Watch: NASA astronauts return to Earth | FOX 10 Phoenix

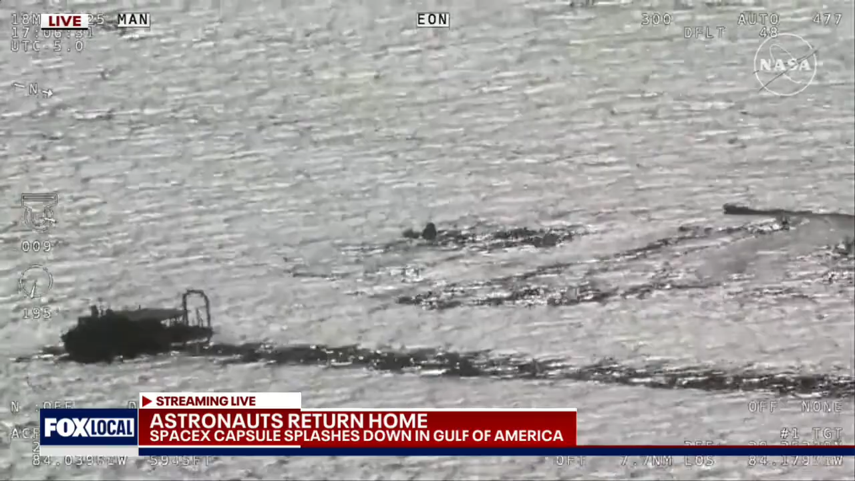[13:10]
Go ahead, Sandra. Continuing to get some views of the recovery personnel, both the main recovery vessel, Megan, as well as some of those fast boats that we've discussed previously. It looks like just a beautiful day there off the coast of Tallahassee, Florida. Weather was pristine. We were able to get undocked from the International Space Station, as expected, at 10.05 p.m.
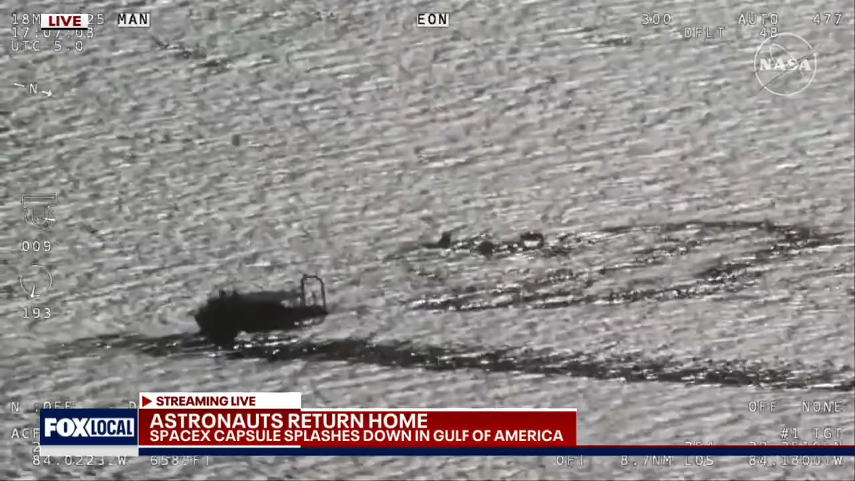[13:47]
And we're now stepping through procedures to get Dragon hoisted up onto the Megan recovery vessel and get the crew extracted out of the spacecraft.
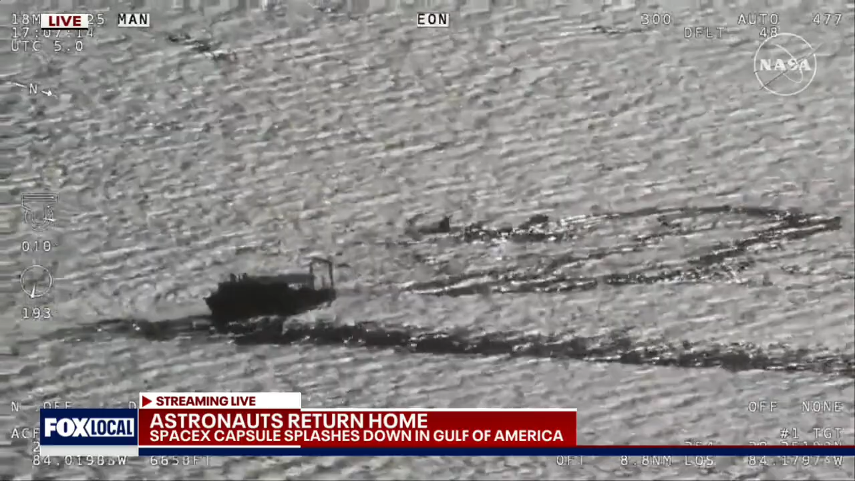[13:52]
And you did see some of the parachutes that were near the spacecraft. Upon detection of landing, Dragon automatically releases those main parachutes to prevent wind from pulling the spacecraft.